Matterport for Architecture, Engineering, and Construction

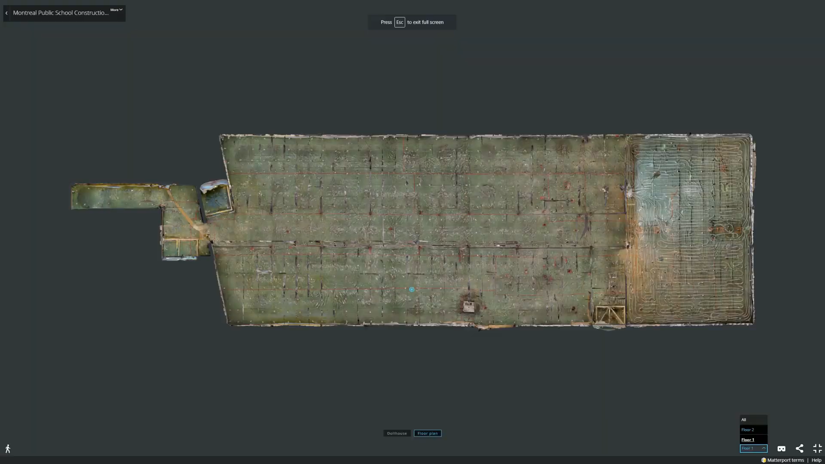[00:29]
them into a complete immersive 3D model.
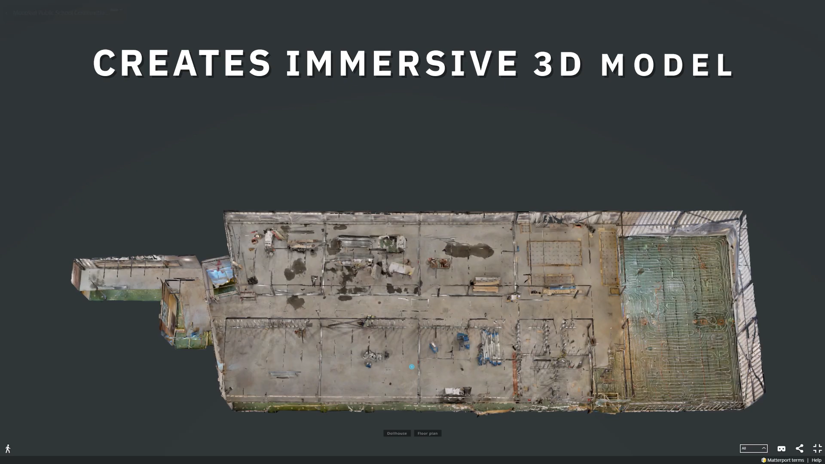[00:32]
Now you can share and annotate your spaces.
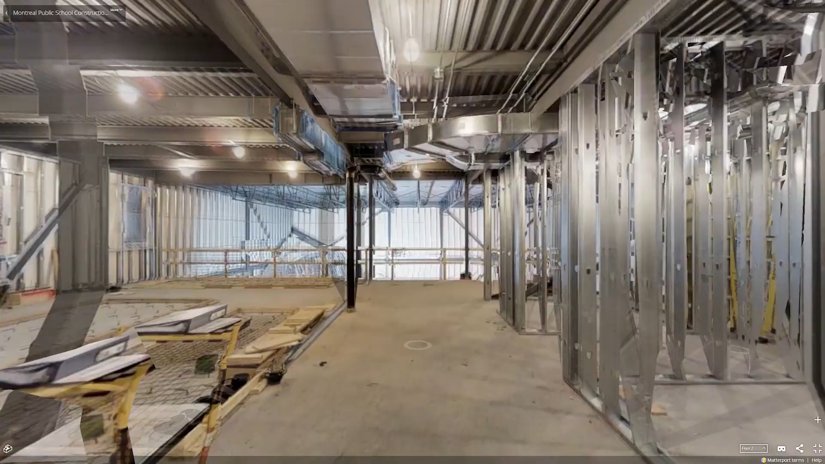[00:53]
Modeling with Matterport's reality capture system is faster than taking measurements manually. Because the Pro2 captures 100% of the environment, measurements are never missed.